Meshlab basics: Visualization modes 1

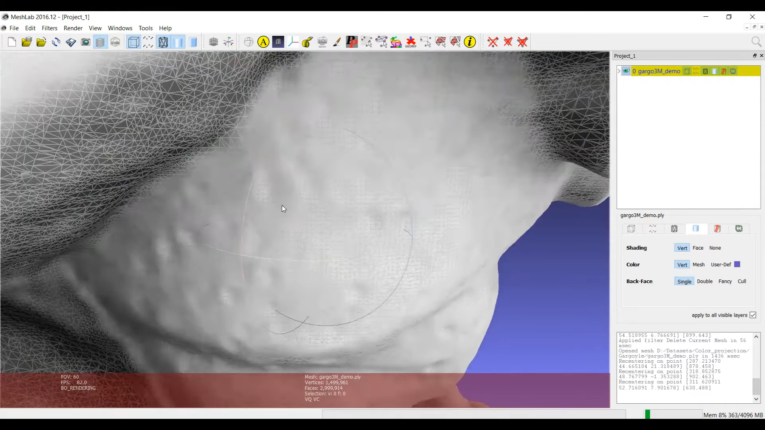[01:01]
So I can like for example switch on the visualization of the triangulation together with the bounding box and the smooth surface visualization.
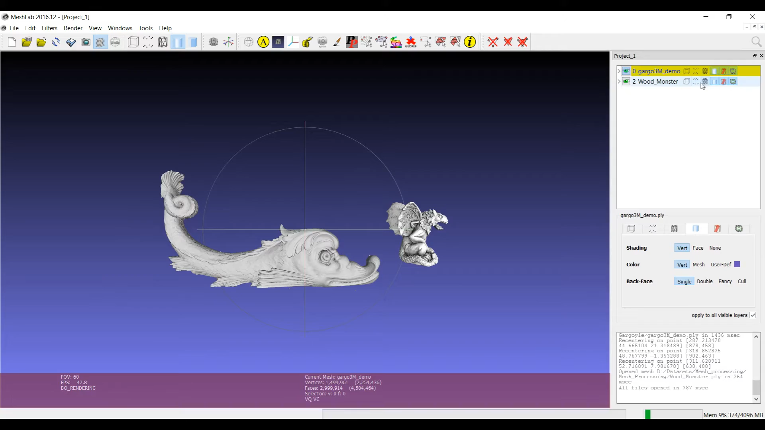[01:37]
So it was possible not only to make them visible or invisible but to have one layer visualized with the pure surface and the
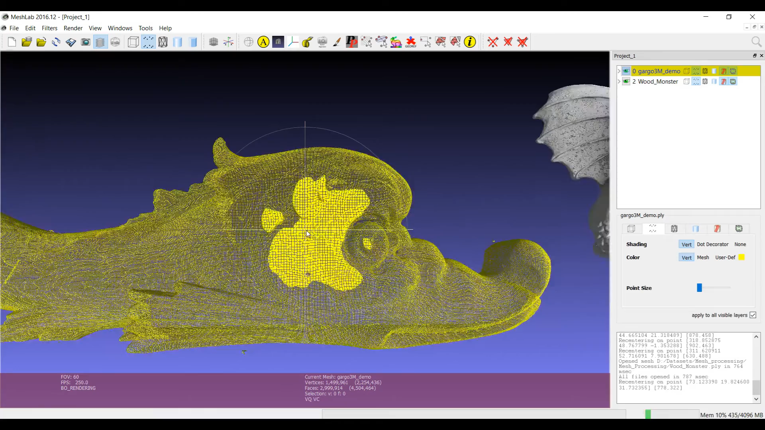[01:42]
other visualized with the point rendering for example. Well, now there
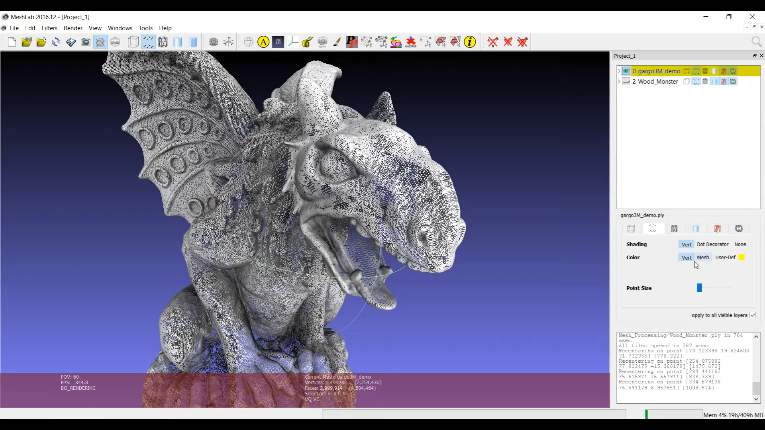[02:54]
can use the vertex color of the point, I can use the mesh color or I can use a user defined value. For the points again there is also the slider that gives you the possibility to change the size of the point.
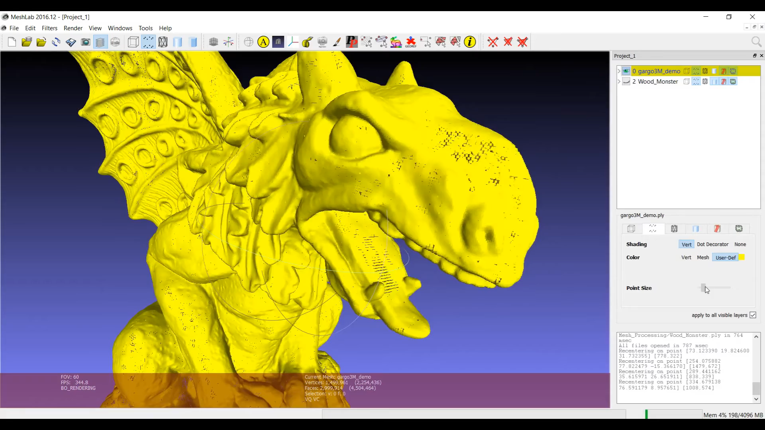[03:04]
We kept the alternative way to do that which is clicking the ALT button and then use the wheel of the mouse which is very useful.
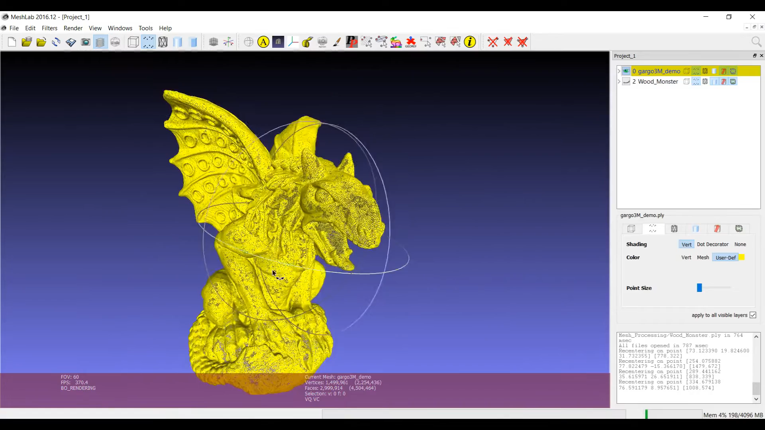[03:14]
And there is also the possibility to change the shading so let me switch back,
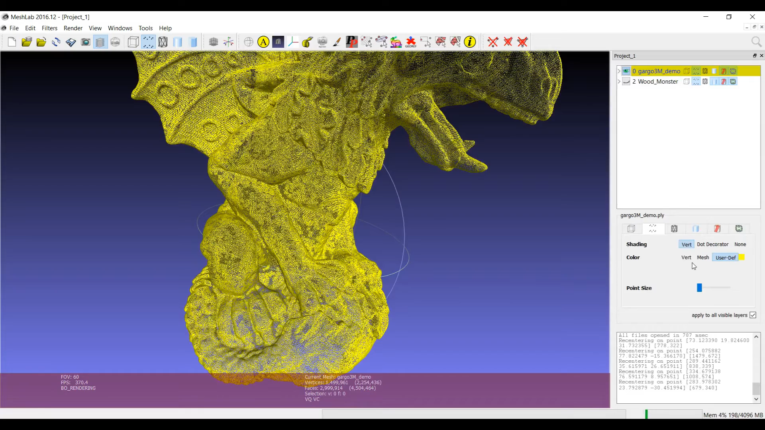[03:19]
have a usual shading using vertices.
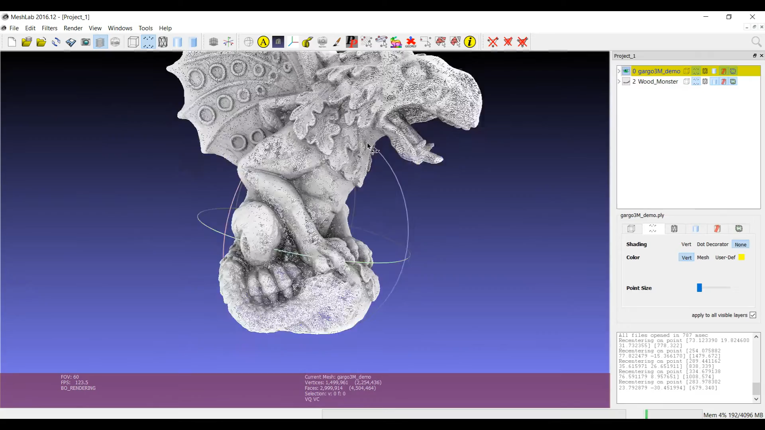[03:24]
You can remove the shading and see only the pure value of the color of the points.
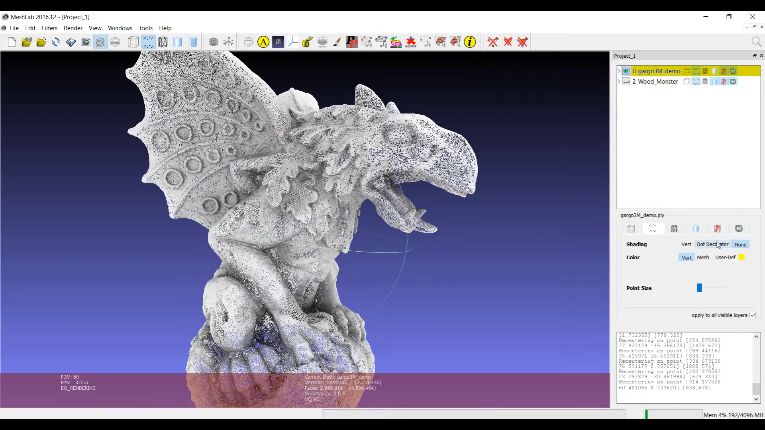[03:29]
And there is also this other dot decorator which doesn't work that well but we are going to improve that. If you switch for example to the visualization of
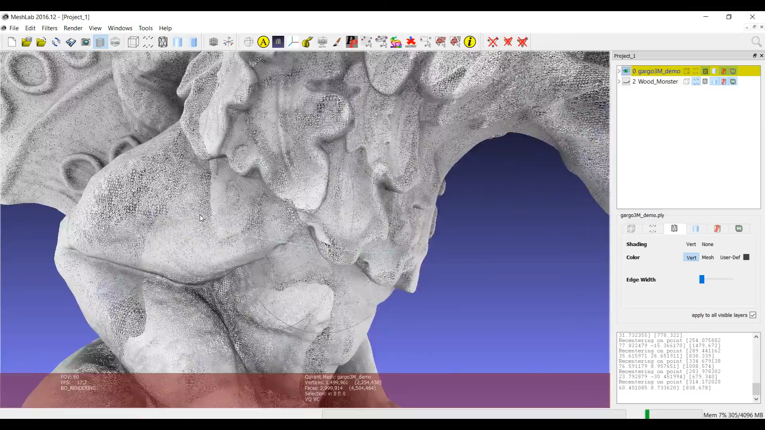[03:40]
the grid of triangle you see that you can keep the color of the points or you can use the mesh color.
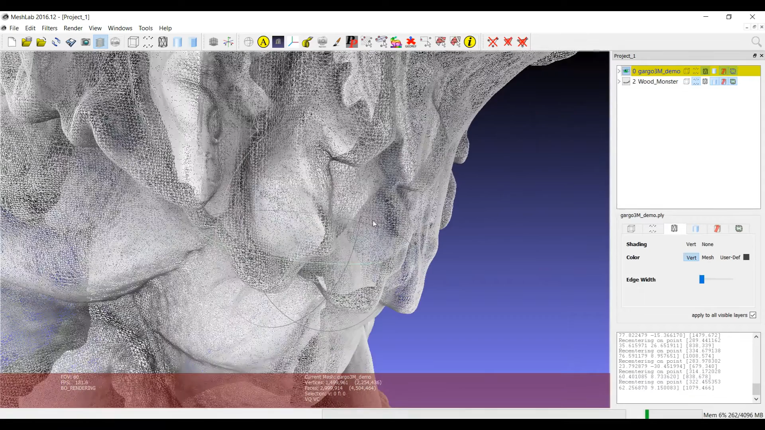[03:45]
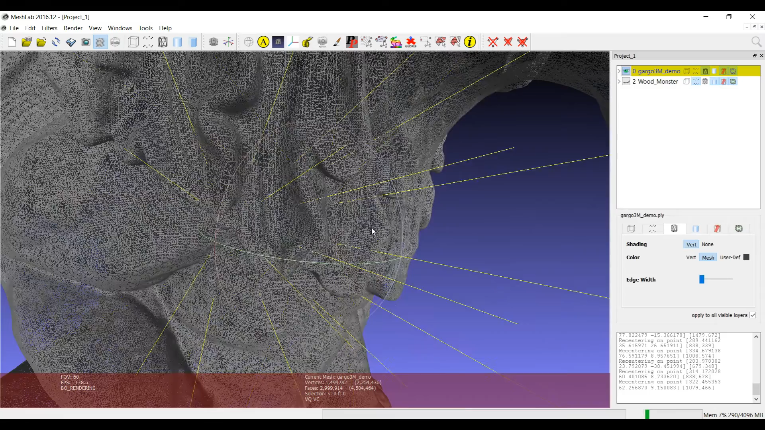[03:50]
And you have again the possibility to have the shading or not and see only the plane triangulation. And again the possibility to define a color of
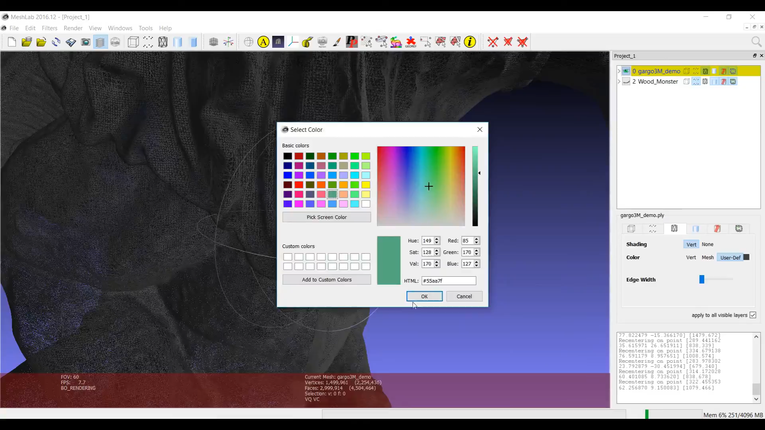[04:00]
the edges in order to make the triangulation more visible.
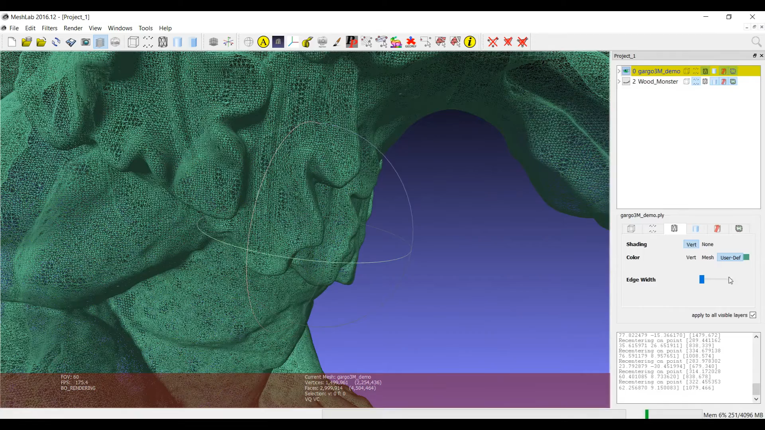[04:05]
Also here you have the possibility with this slider to handle the width of the edges.
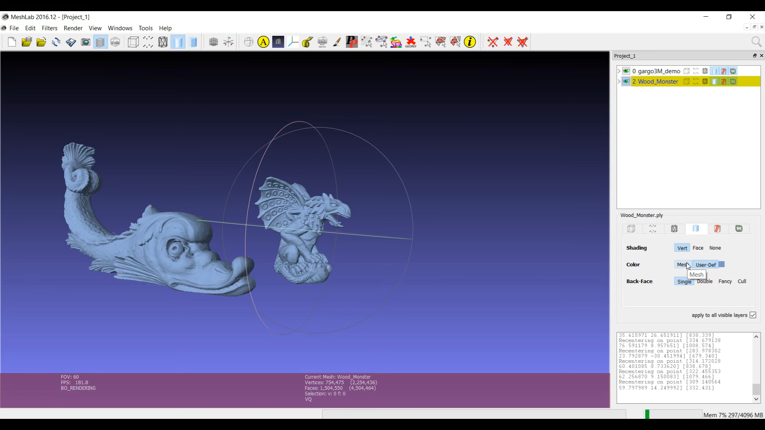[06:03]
But with this applied to all visible layers you will be able also to fine tune and control the single options regarding the visualization. So clearly the interface became a bit more complicated with respect to the previous versions of MeshLab. But this was needed in order to give you more power to control the visualization. Thank you.